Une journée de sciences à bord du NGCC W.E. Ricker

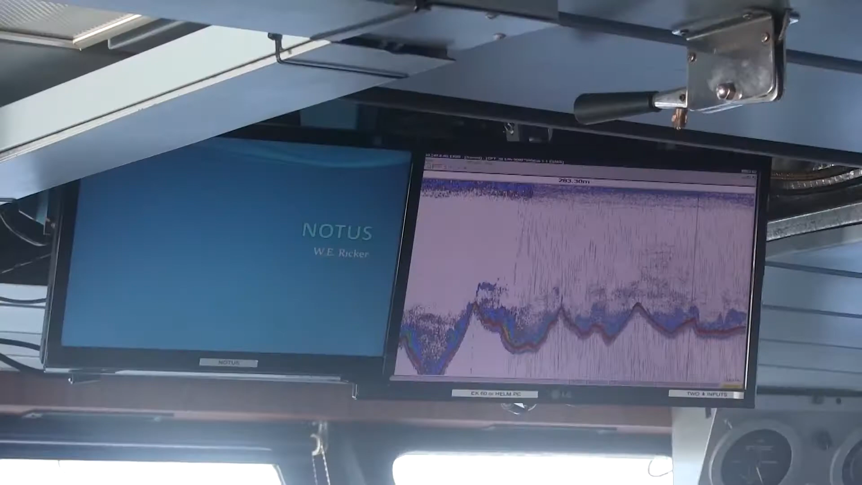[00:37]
Nous utilisons l'acoustique, une méthode raffinée et scientifique de détection des poissons.